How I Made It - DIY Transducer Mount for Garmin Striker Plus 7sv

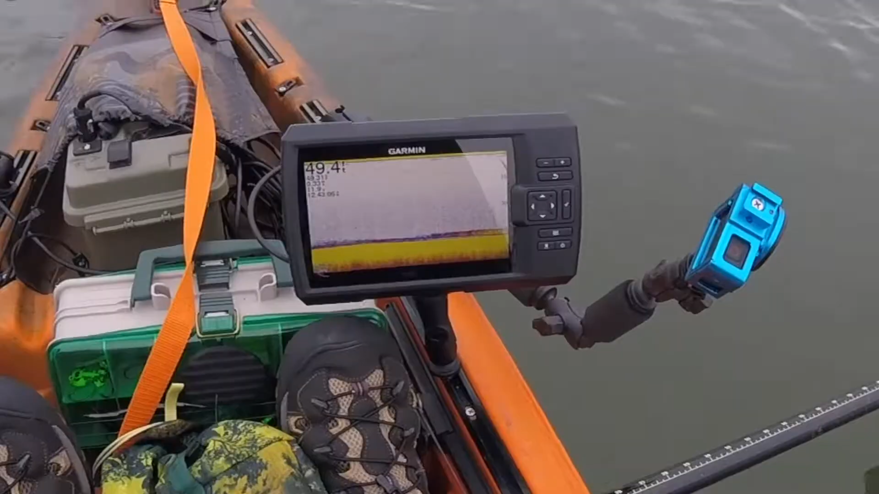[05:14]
screen you can see the bait going all the way down to the fish